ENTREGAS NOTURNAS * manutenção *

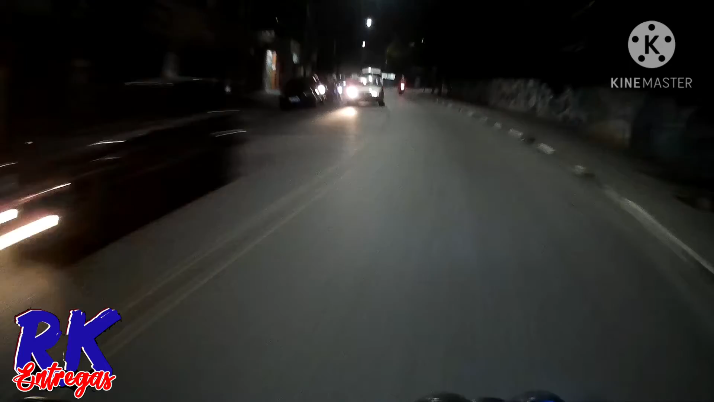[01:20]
Dá uma setinha aqui pra imbicar aqui na rua, né Tá ligado, né, pai Tem que andar pelo set
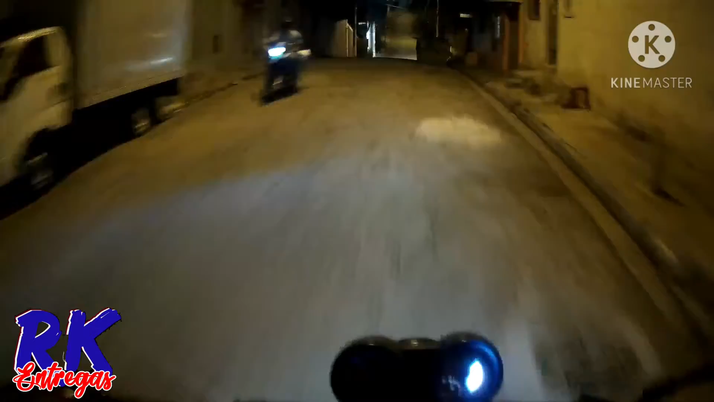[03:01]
Aqui é a rua da firminha aqui, mano Só tem firma Boa noite Boa noite